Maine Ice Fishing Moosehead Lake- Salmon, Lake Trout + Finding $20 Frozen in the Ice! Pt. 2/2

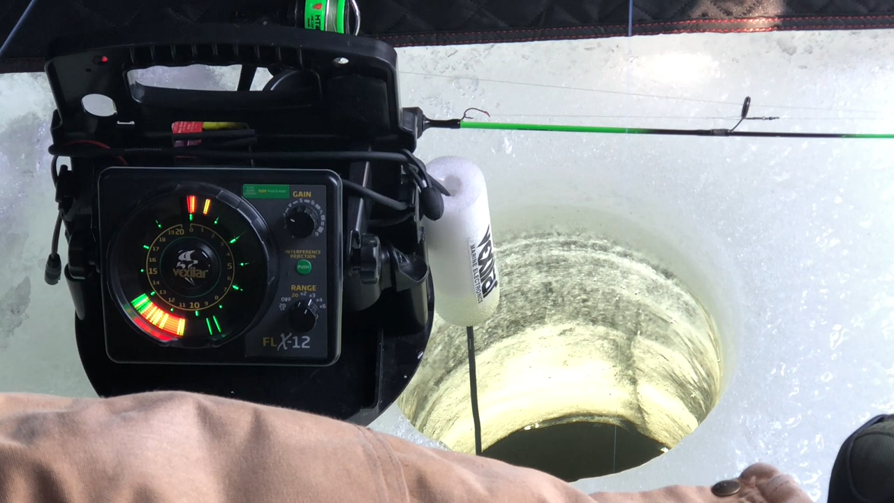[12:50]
I'm coming up off the bottom. There, that's some smaller fish up there right now. Yeah. We got a couple marks on here. Those could be the smelt and the lake. Oh, look, the there smelt. It is. Yep. Your rod tip went good. Well, yeah.